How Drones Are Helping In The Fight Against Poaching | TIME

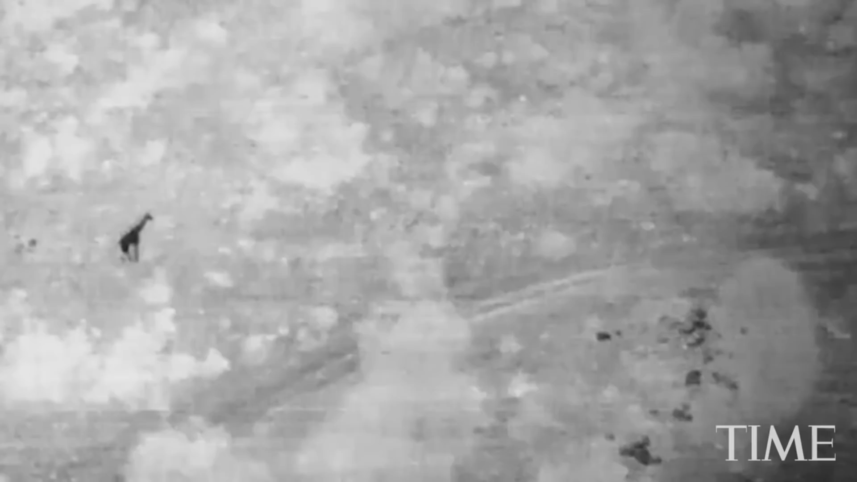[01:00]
With the advent of flying at night with drones,
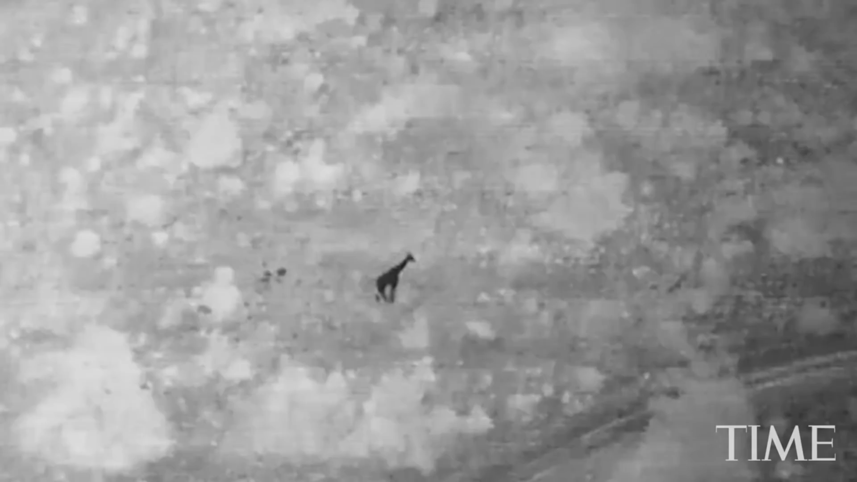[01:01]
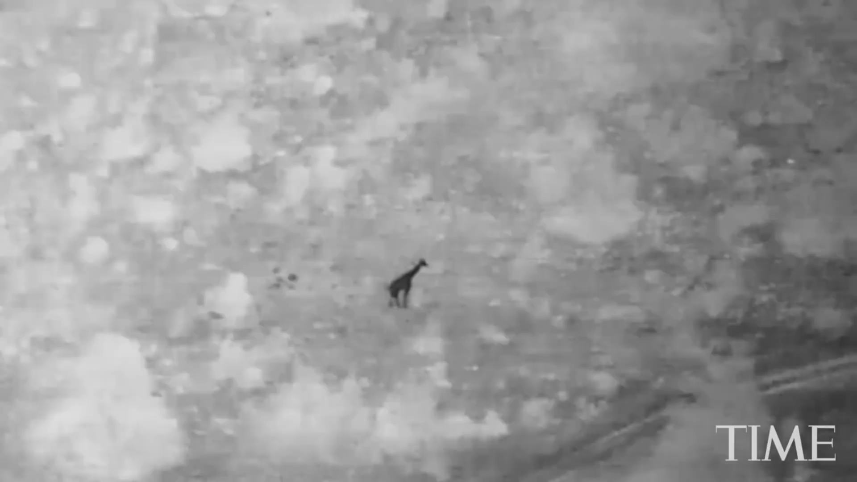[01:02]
with special thermal cameras fitted to them,
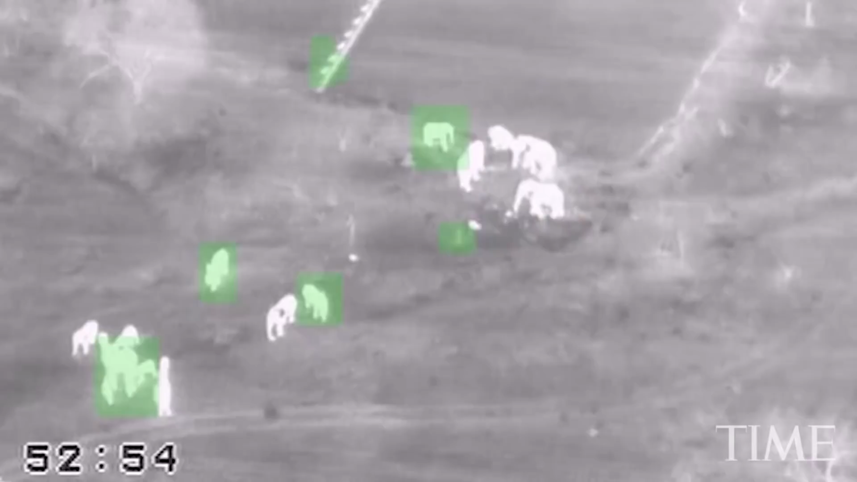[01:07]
we hope to intervene in the poaching event before it happens,
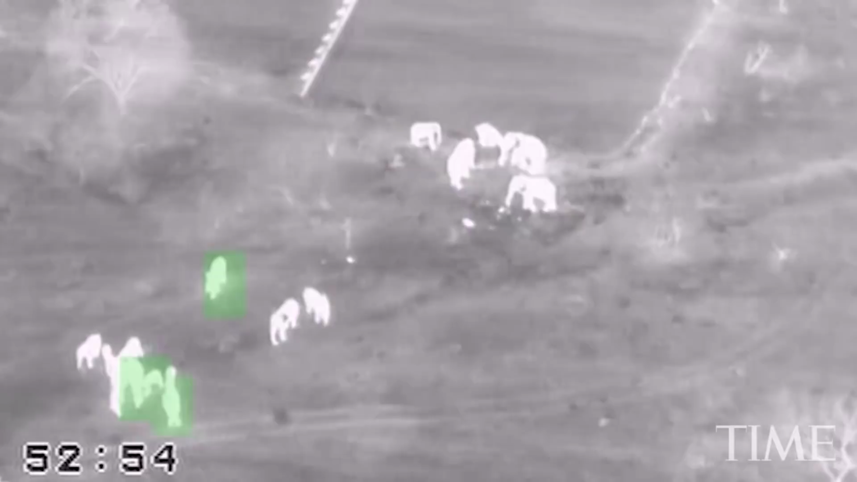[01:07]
saving the animal and deterring the people, rather than chasing people after they've killed the animal.
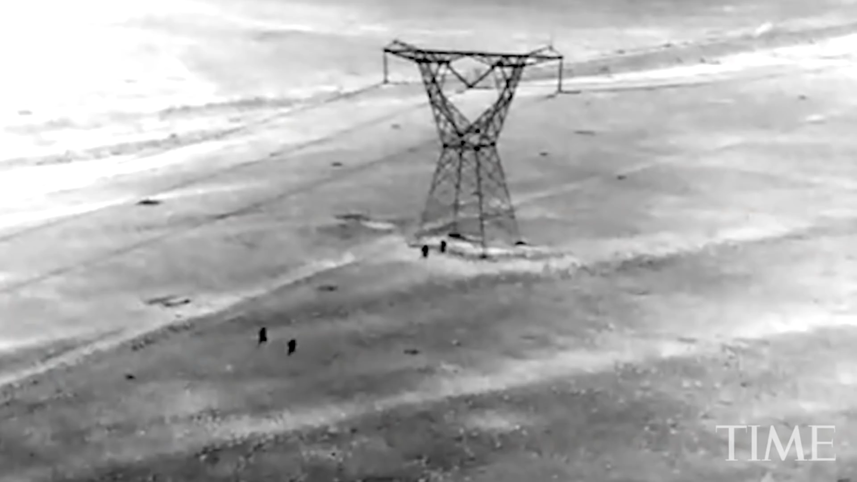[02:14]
how many there are, and where the teams are in relation to the poachers.